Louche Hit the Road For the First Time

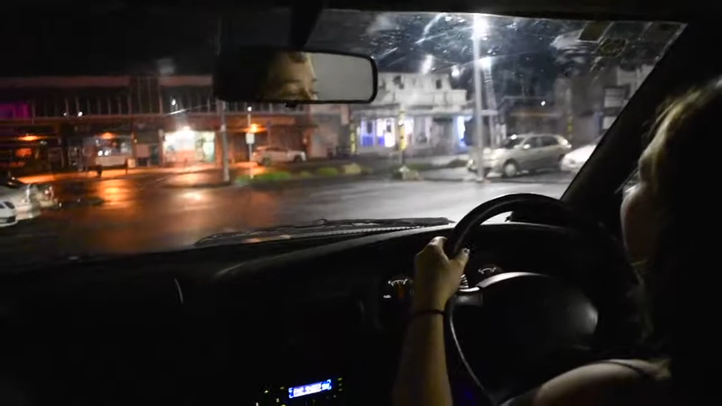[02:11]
You need to be prepared to give ways, you need to indicate me.
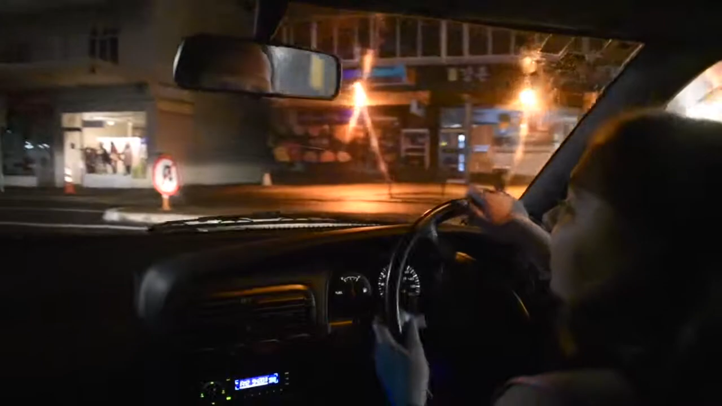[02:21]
Okay, yeah, so speed up. Speed up, Weaver. Slow down, Weaver. Stick at 40, you're watching the speed there. Yeah. Watching the cars in front of you. Yeah. Okay, I want you to turn down this one here.
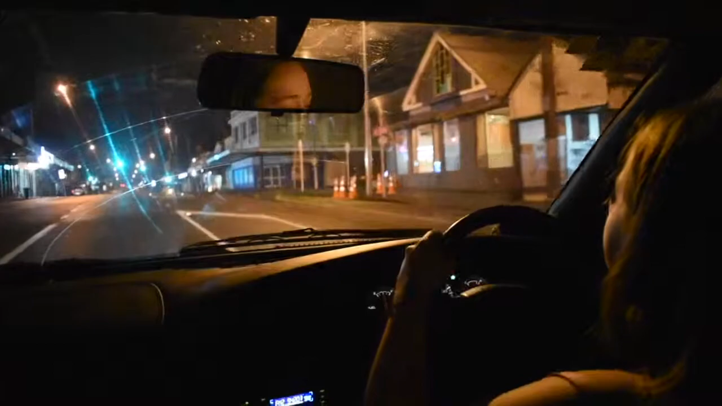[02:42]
So start slowing down. Yep, good. Nice and easy on the brake, that's great. Okay, good job. So, there's no cut.
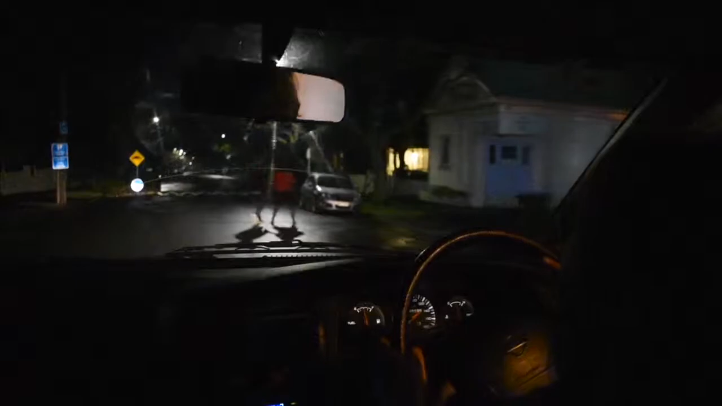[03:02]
Slowly go over this. Okay. Slowly go over this. Yeah. Right. Perfect. Okay. Thank you.
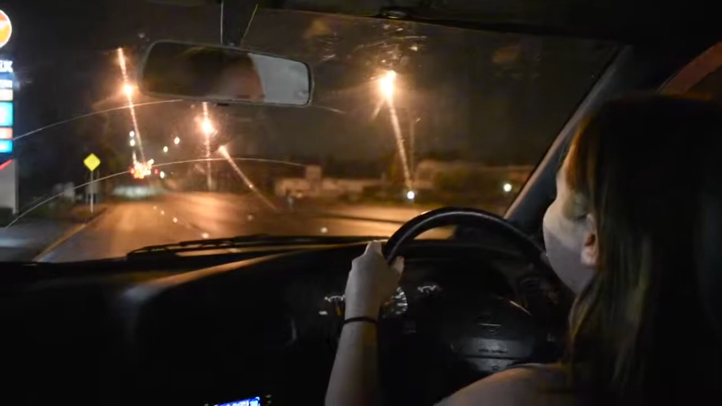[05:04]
You can't take the corner at bloody 40, you know, you're just an inexperienced driver. Indicate right. Indicate right. What do you mean right? Don't worry about it. Continue straight. A bit close to that. Sorry. Yeah, and then.